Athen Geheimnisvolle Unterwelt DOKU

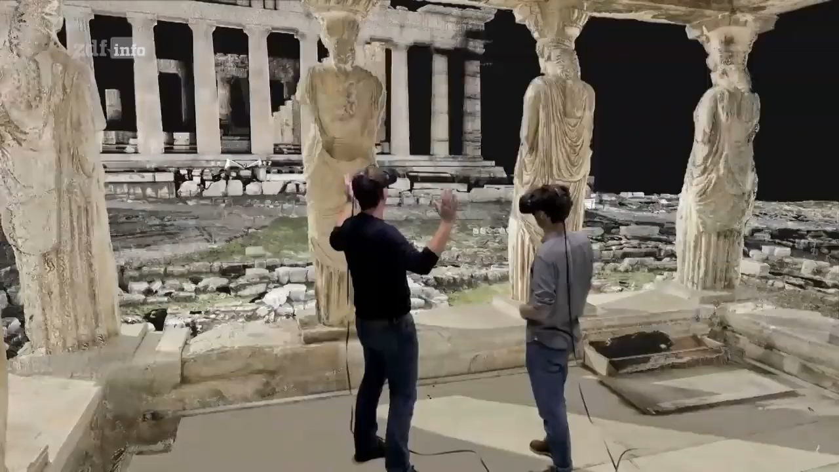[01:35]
um diese erstaunliche Stadt neu zu erleben. Worauf die wohl seit zweieinhalbtausend Jahren starren.
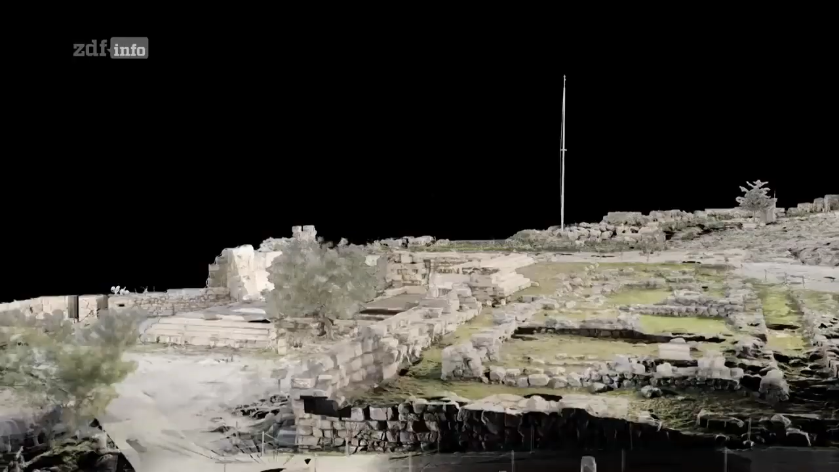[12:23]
Man kann erkennen, wie es von Süden nach Norden abfällt, um mehr als drei Meter. Das wirkt alles sehr beengt. Das Gelände ist also eher schwierig.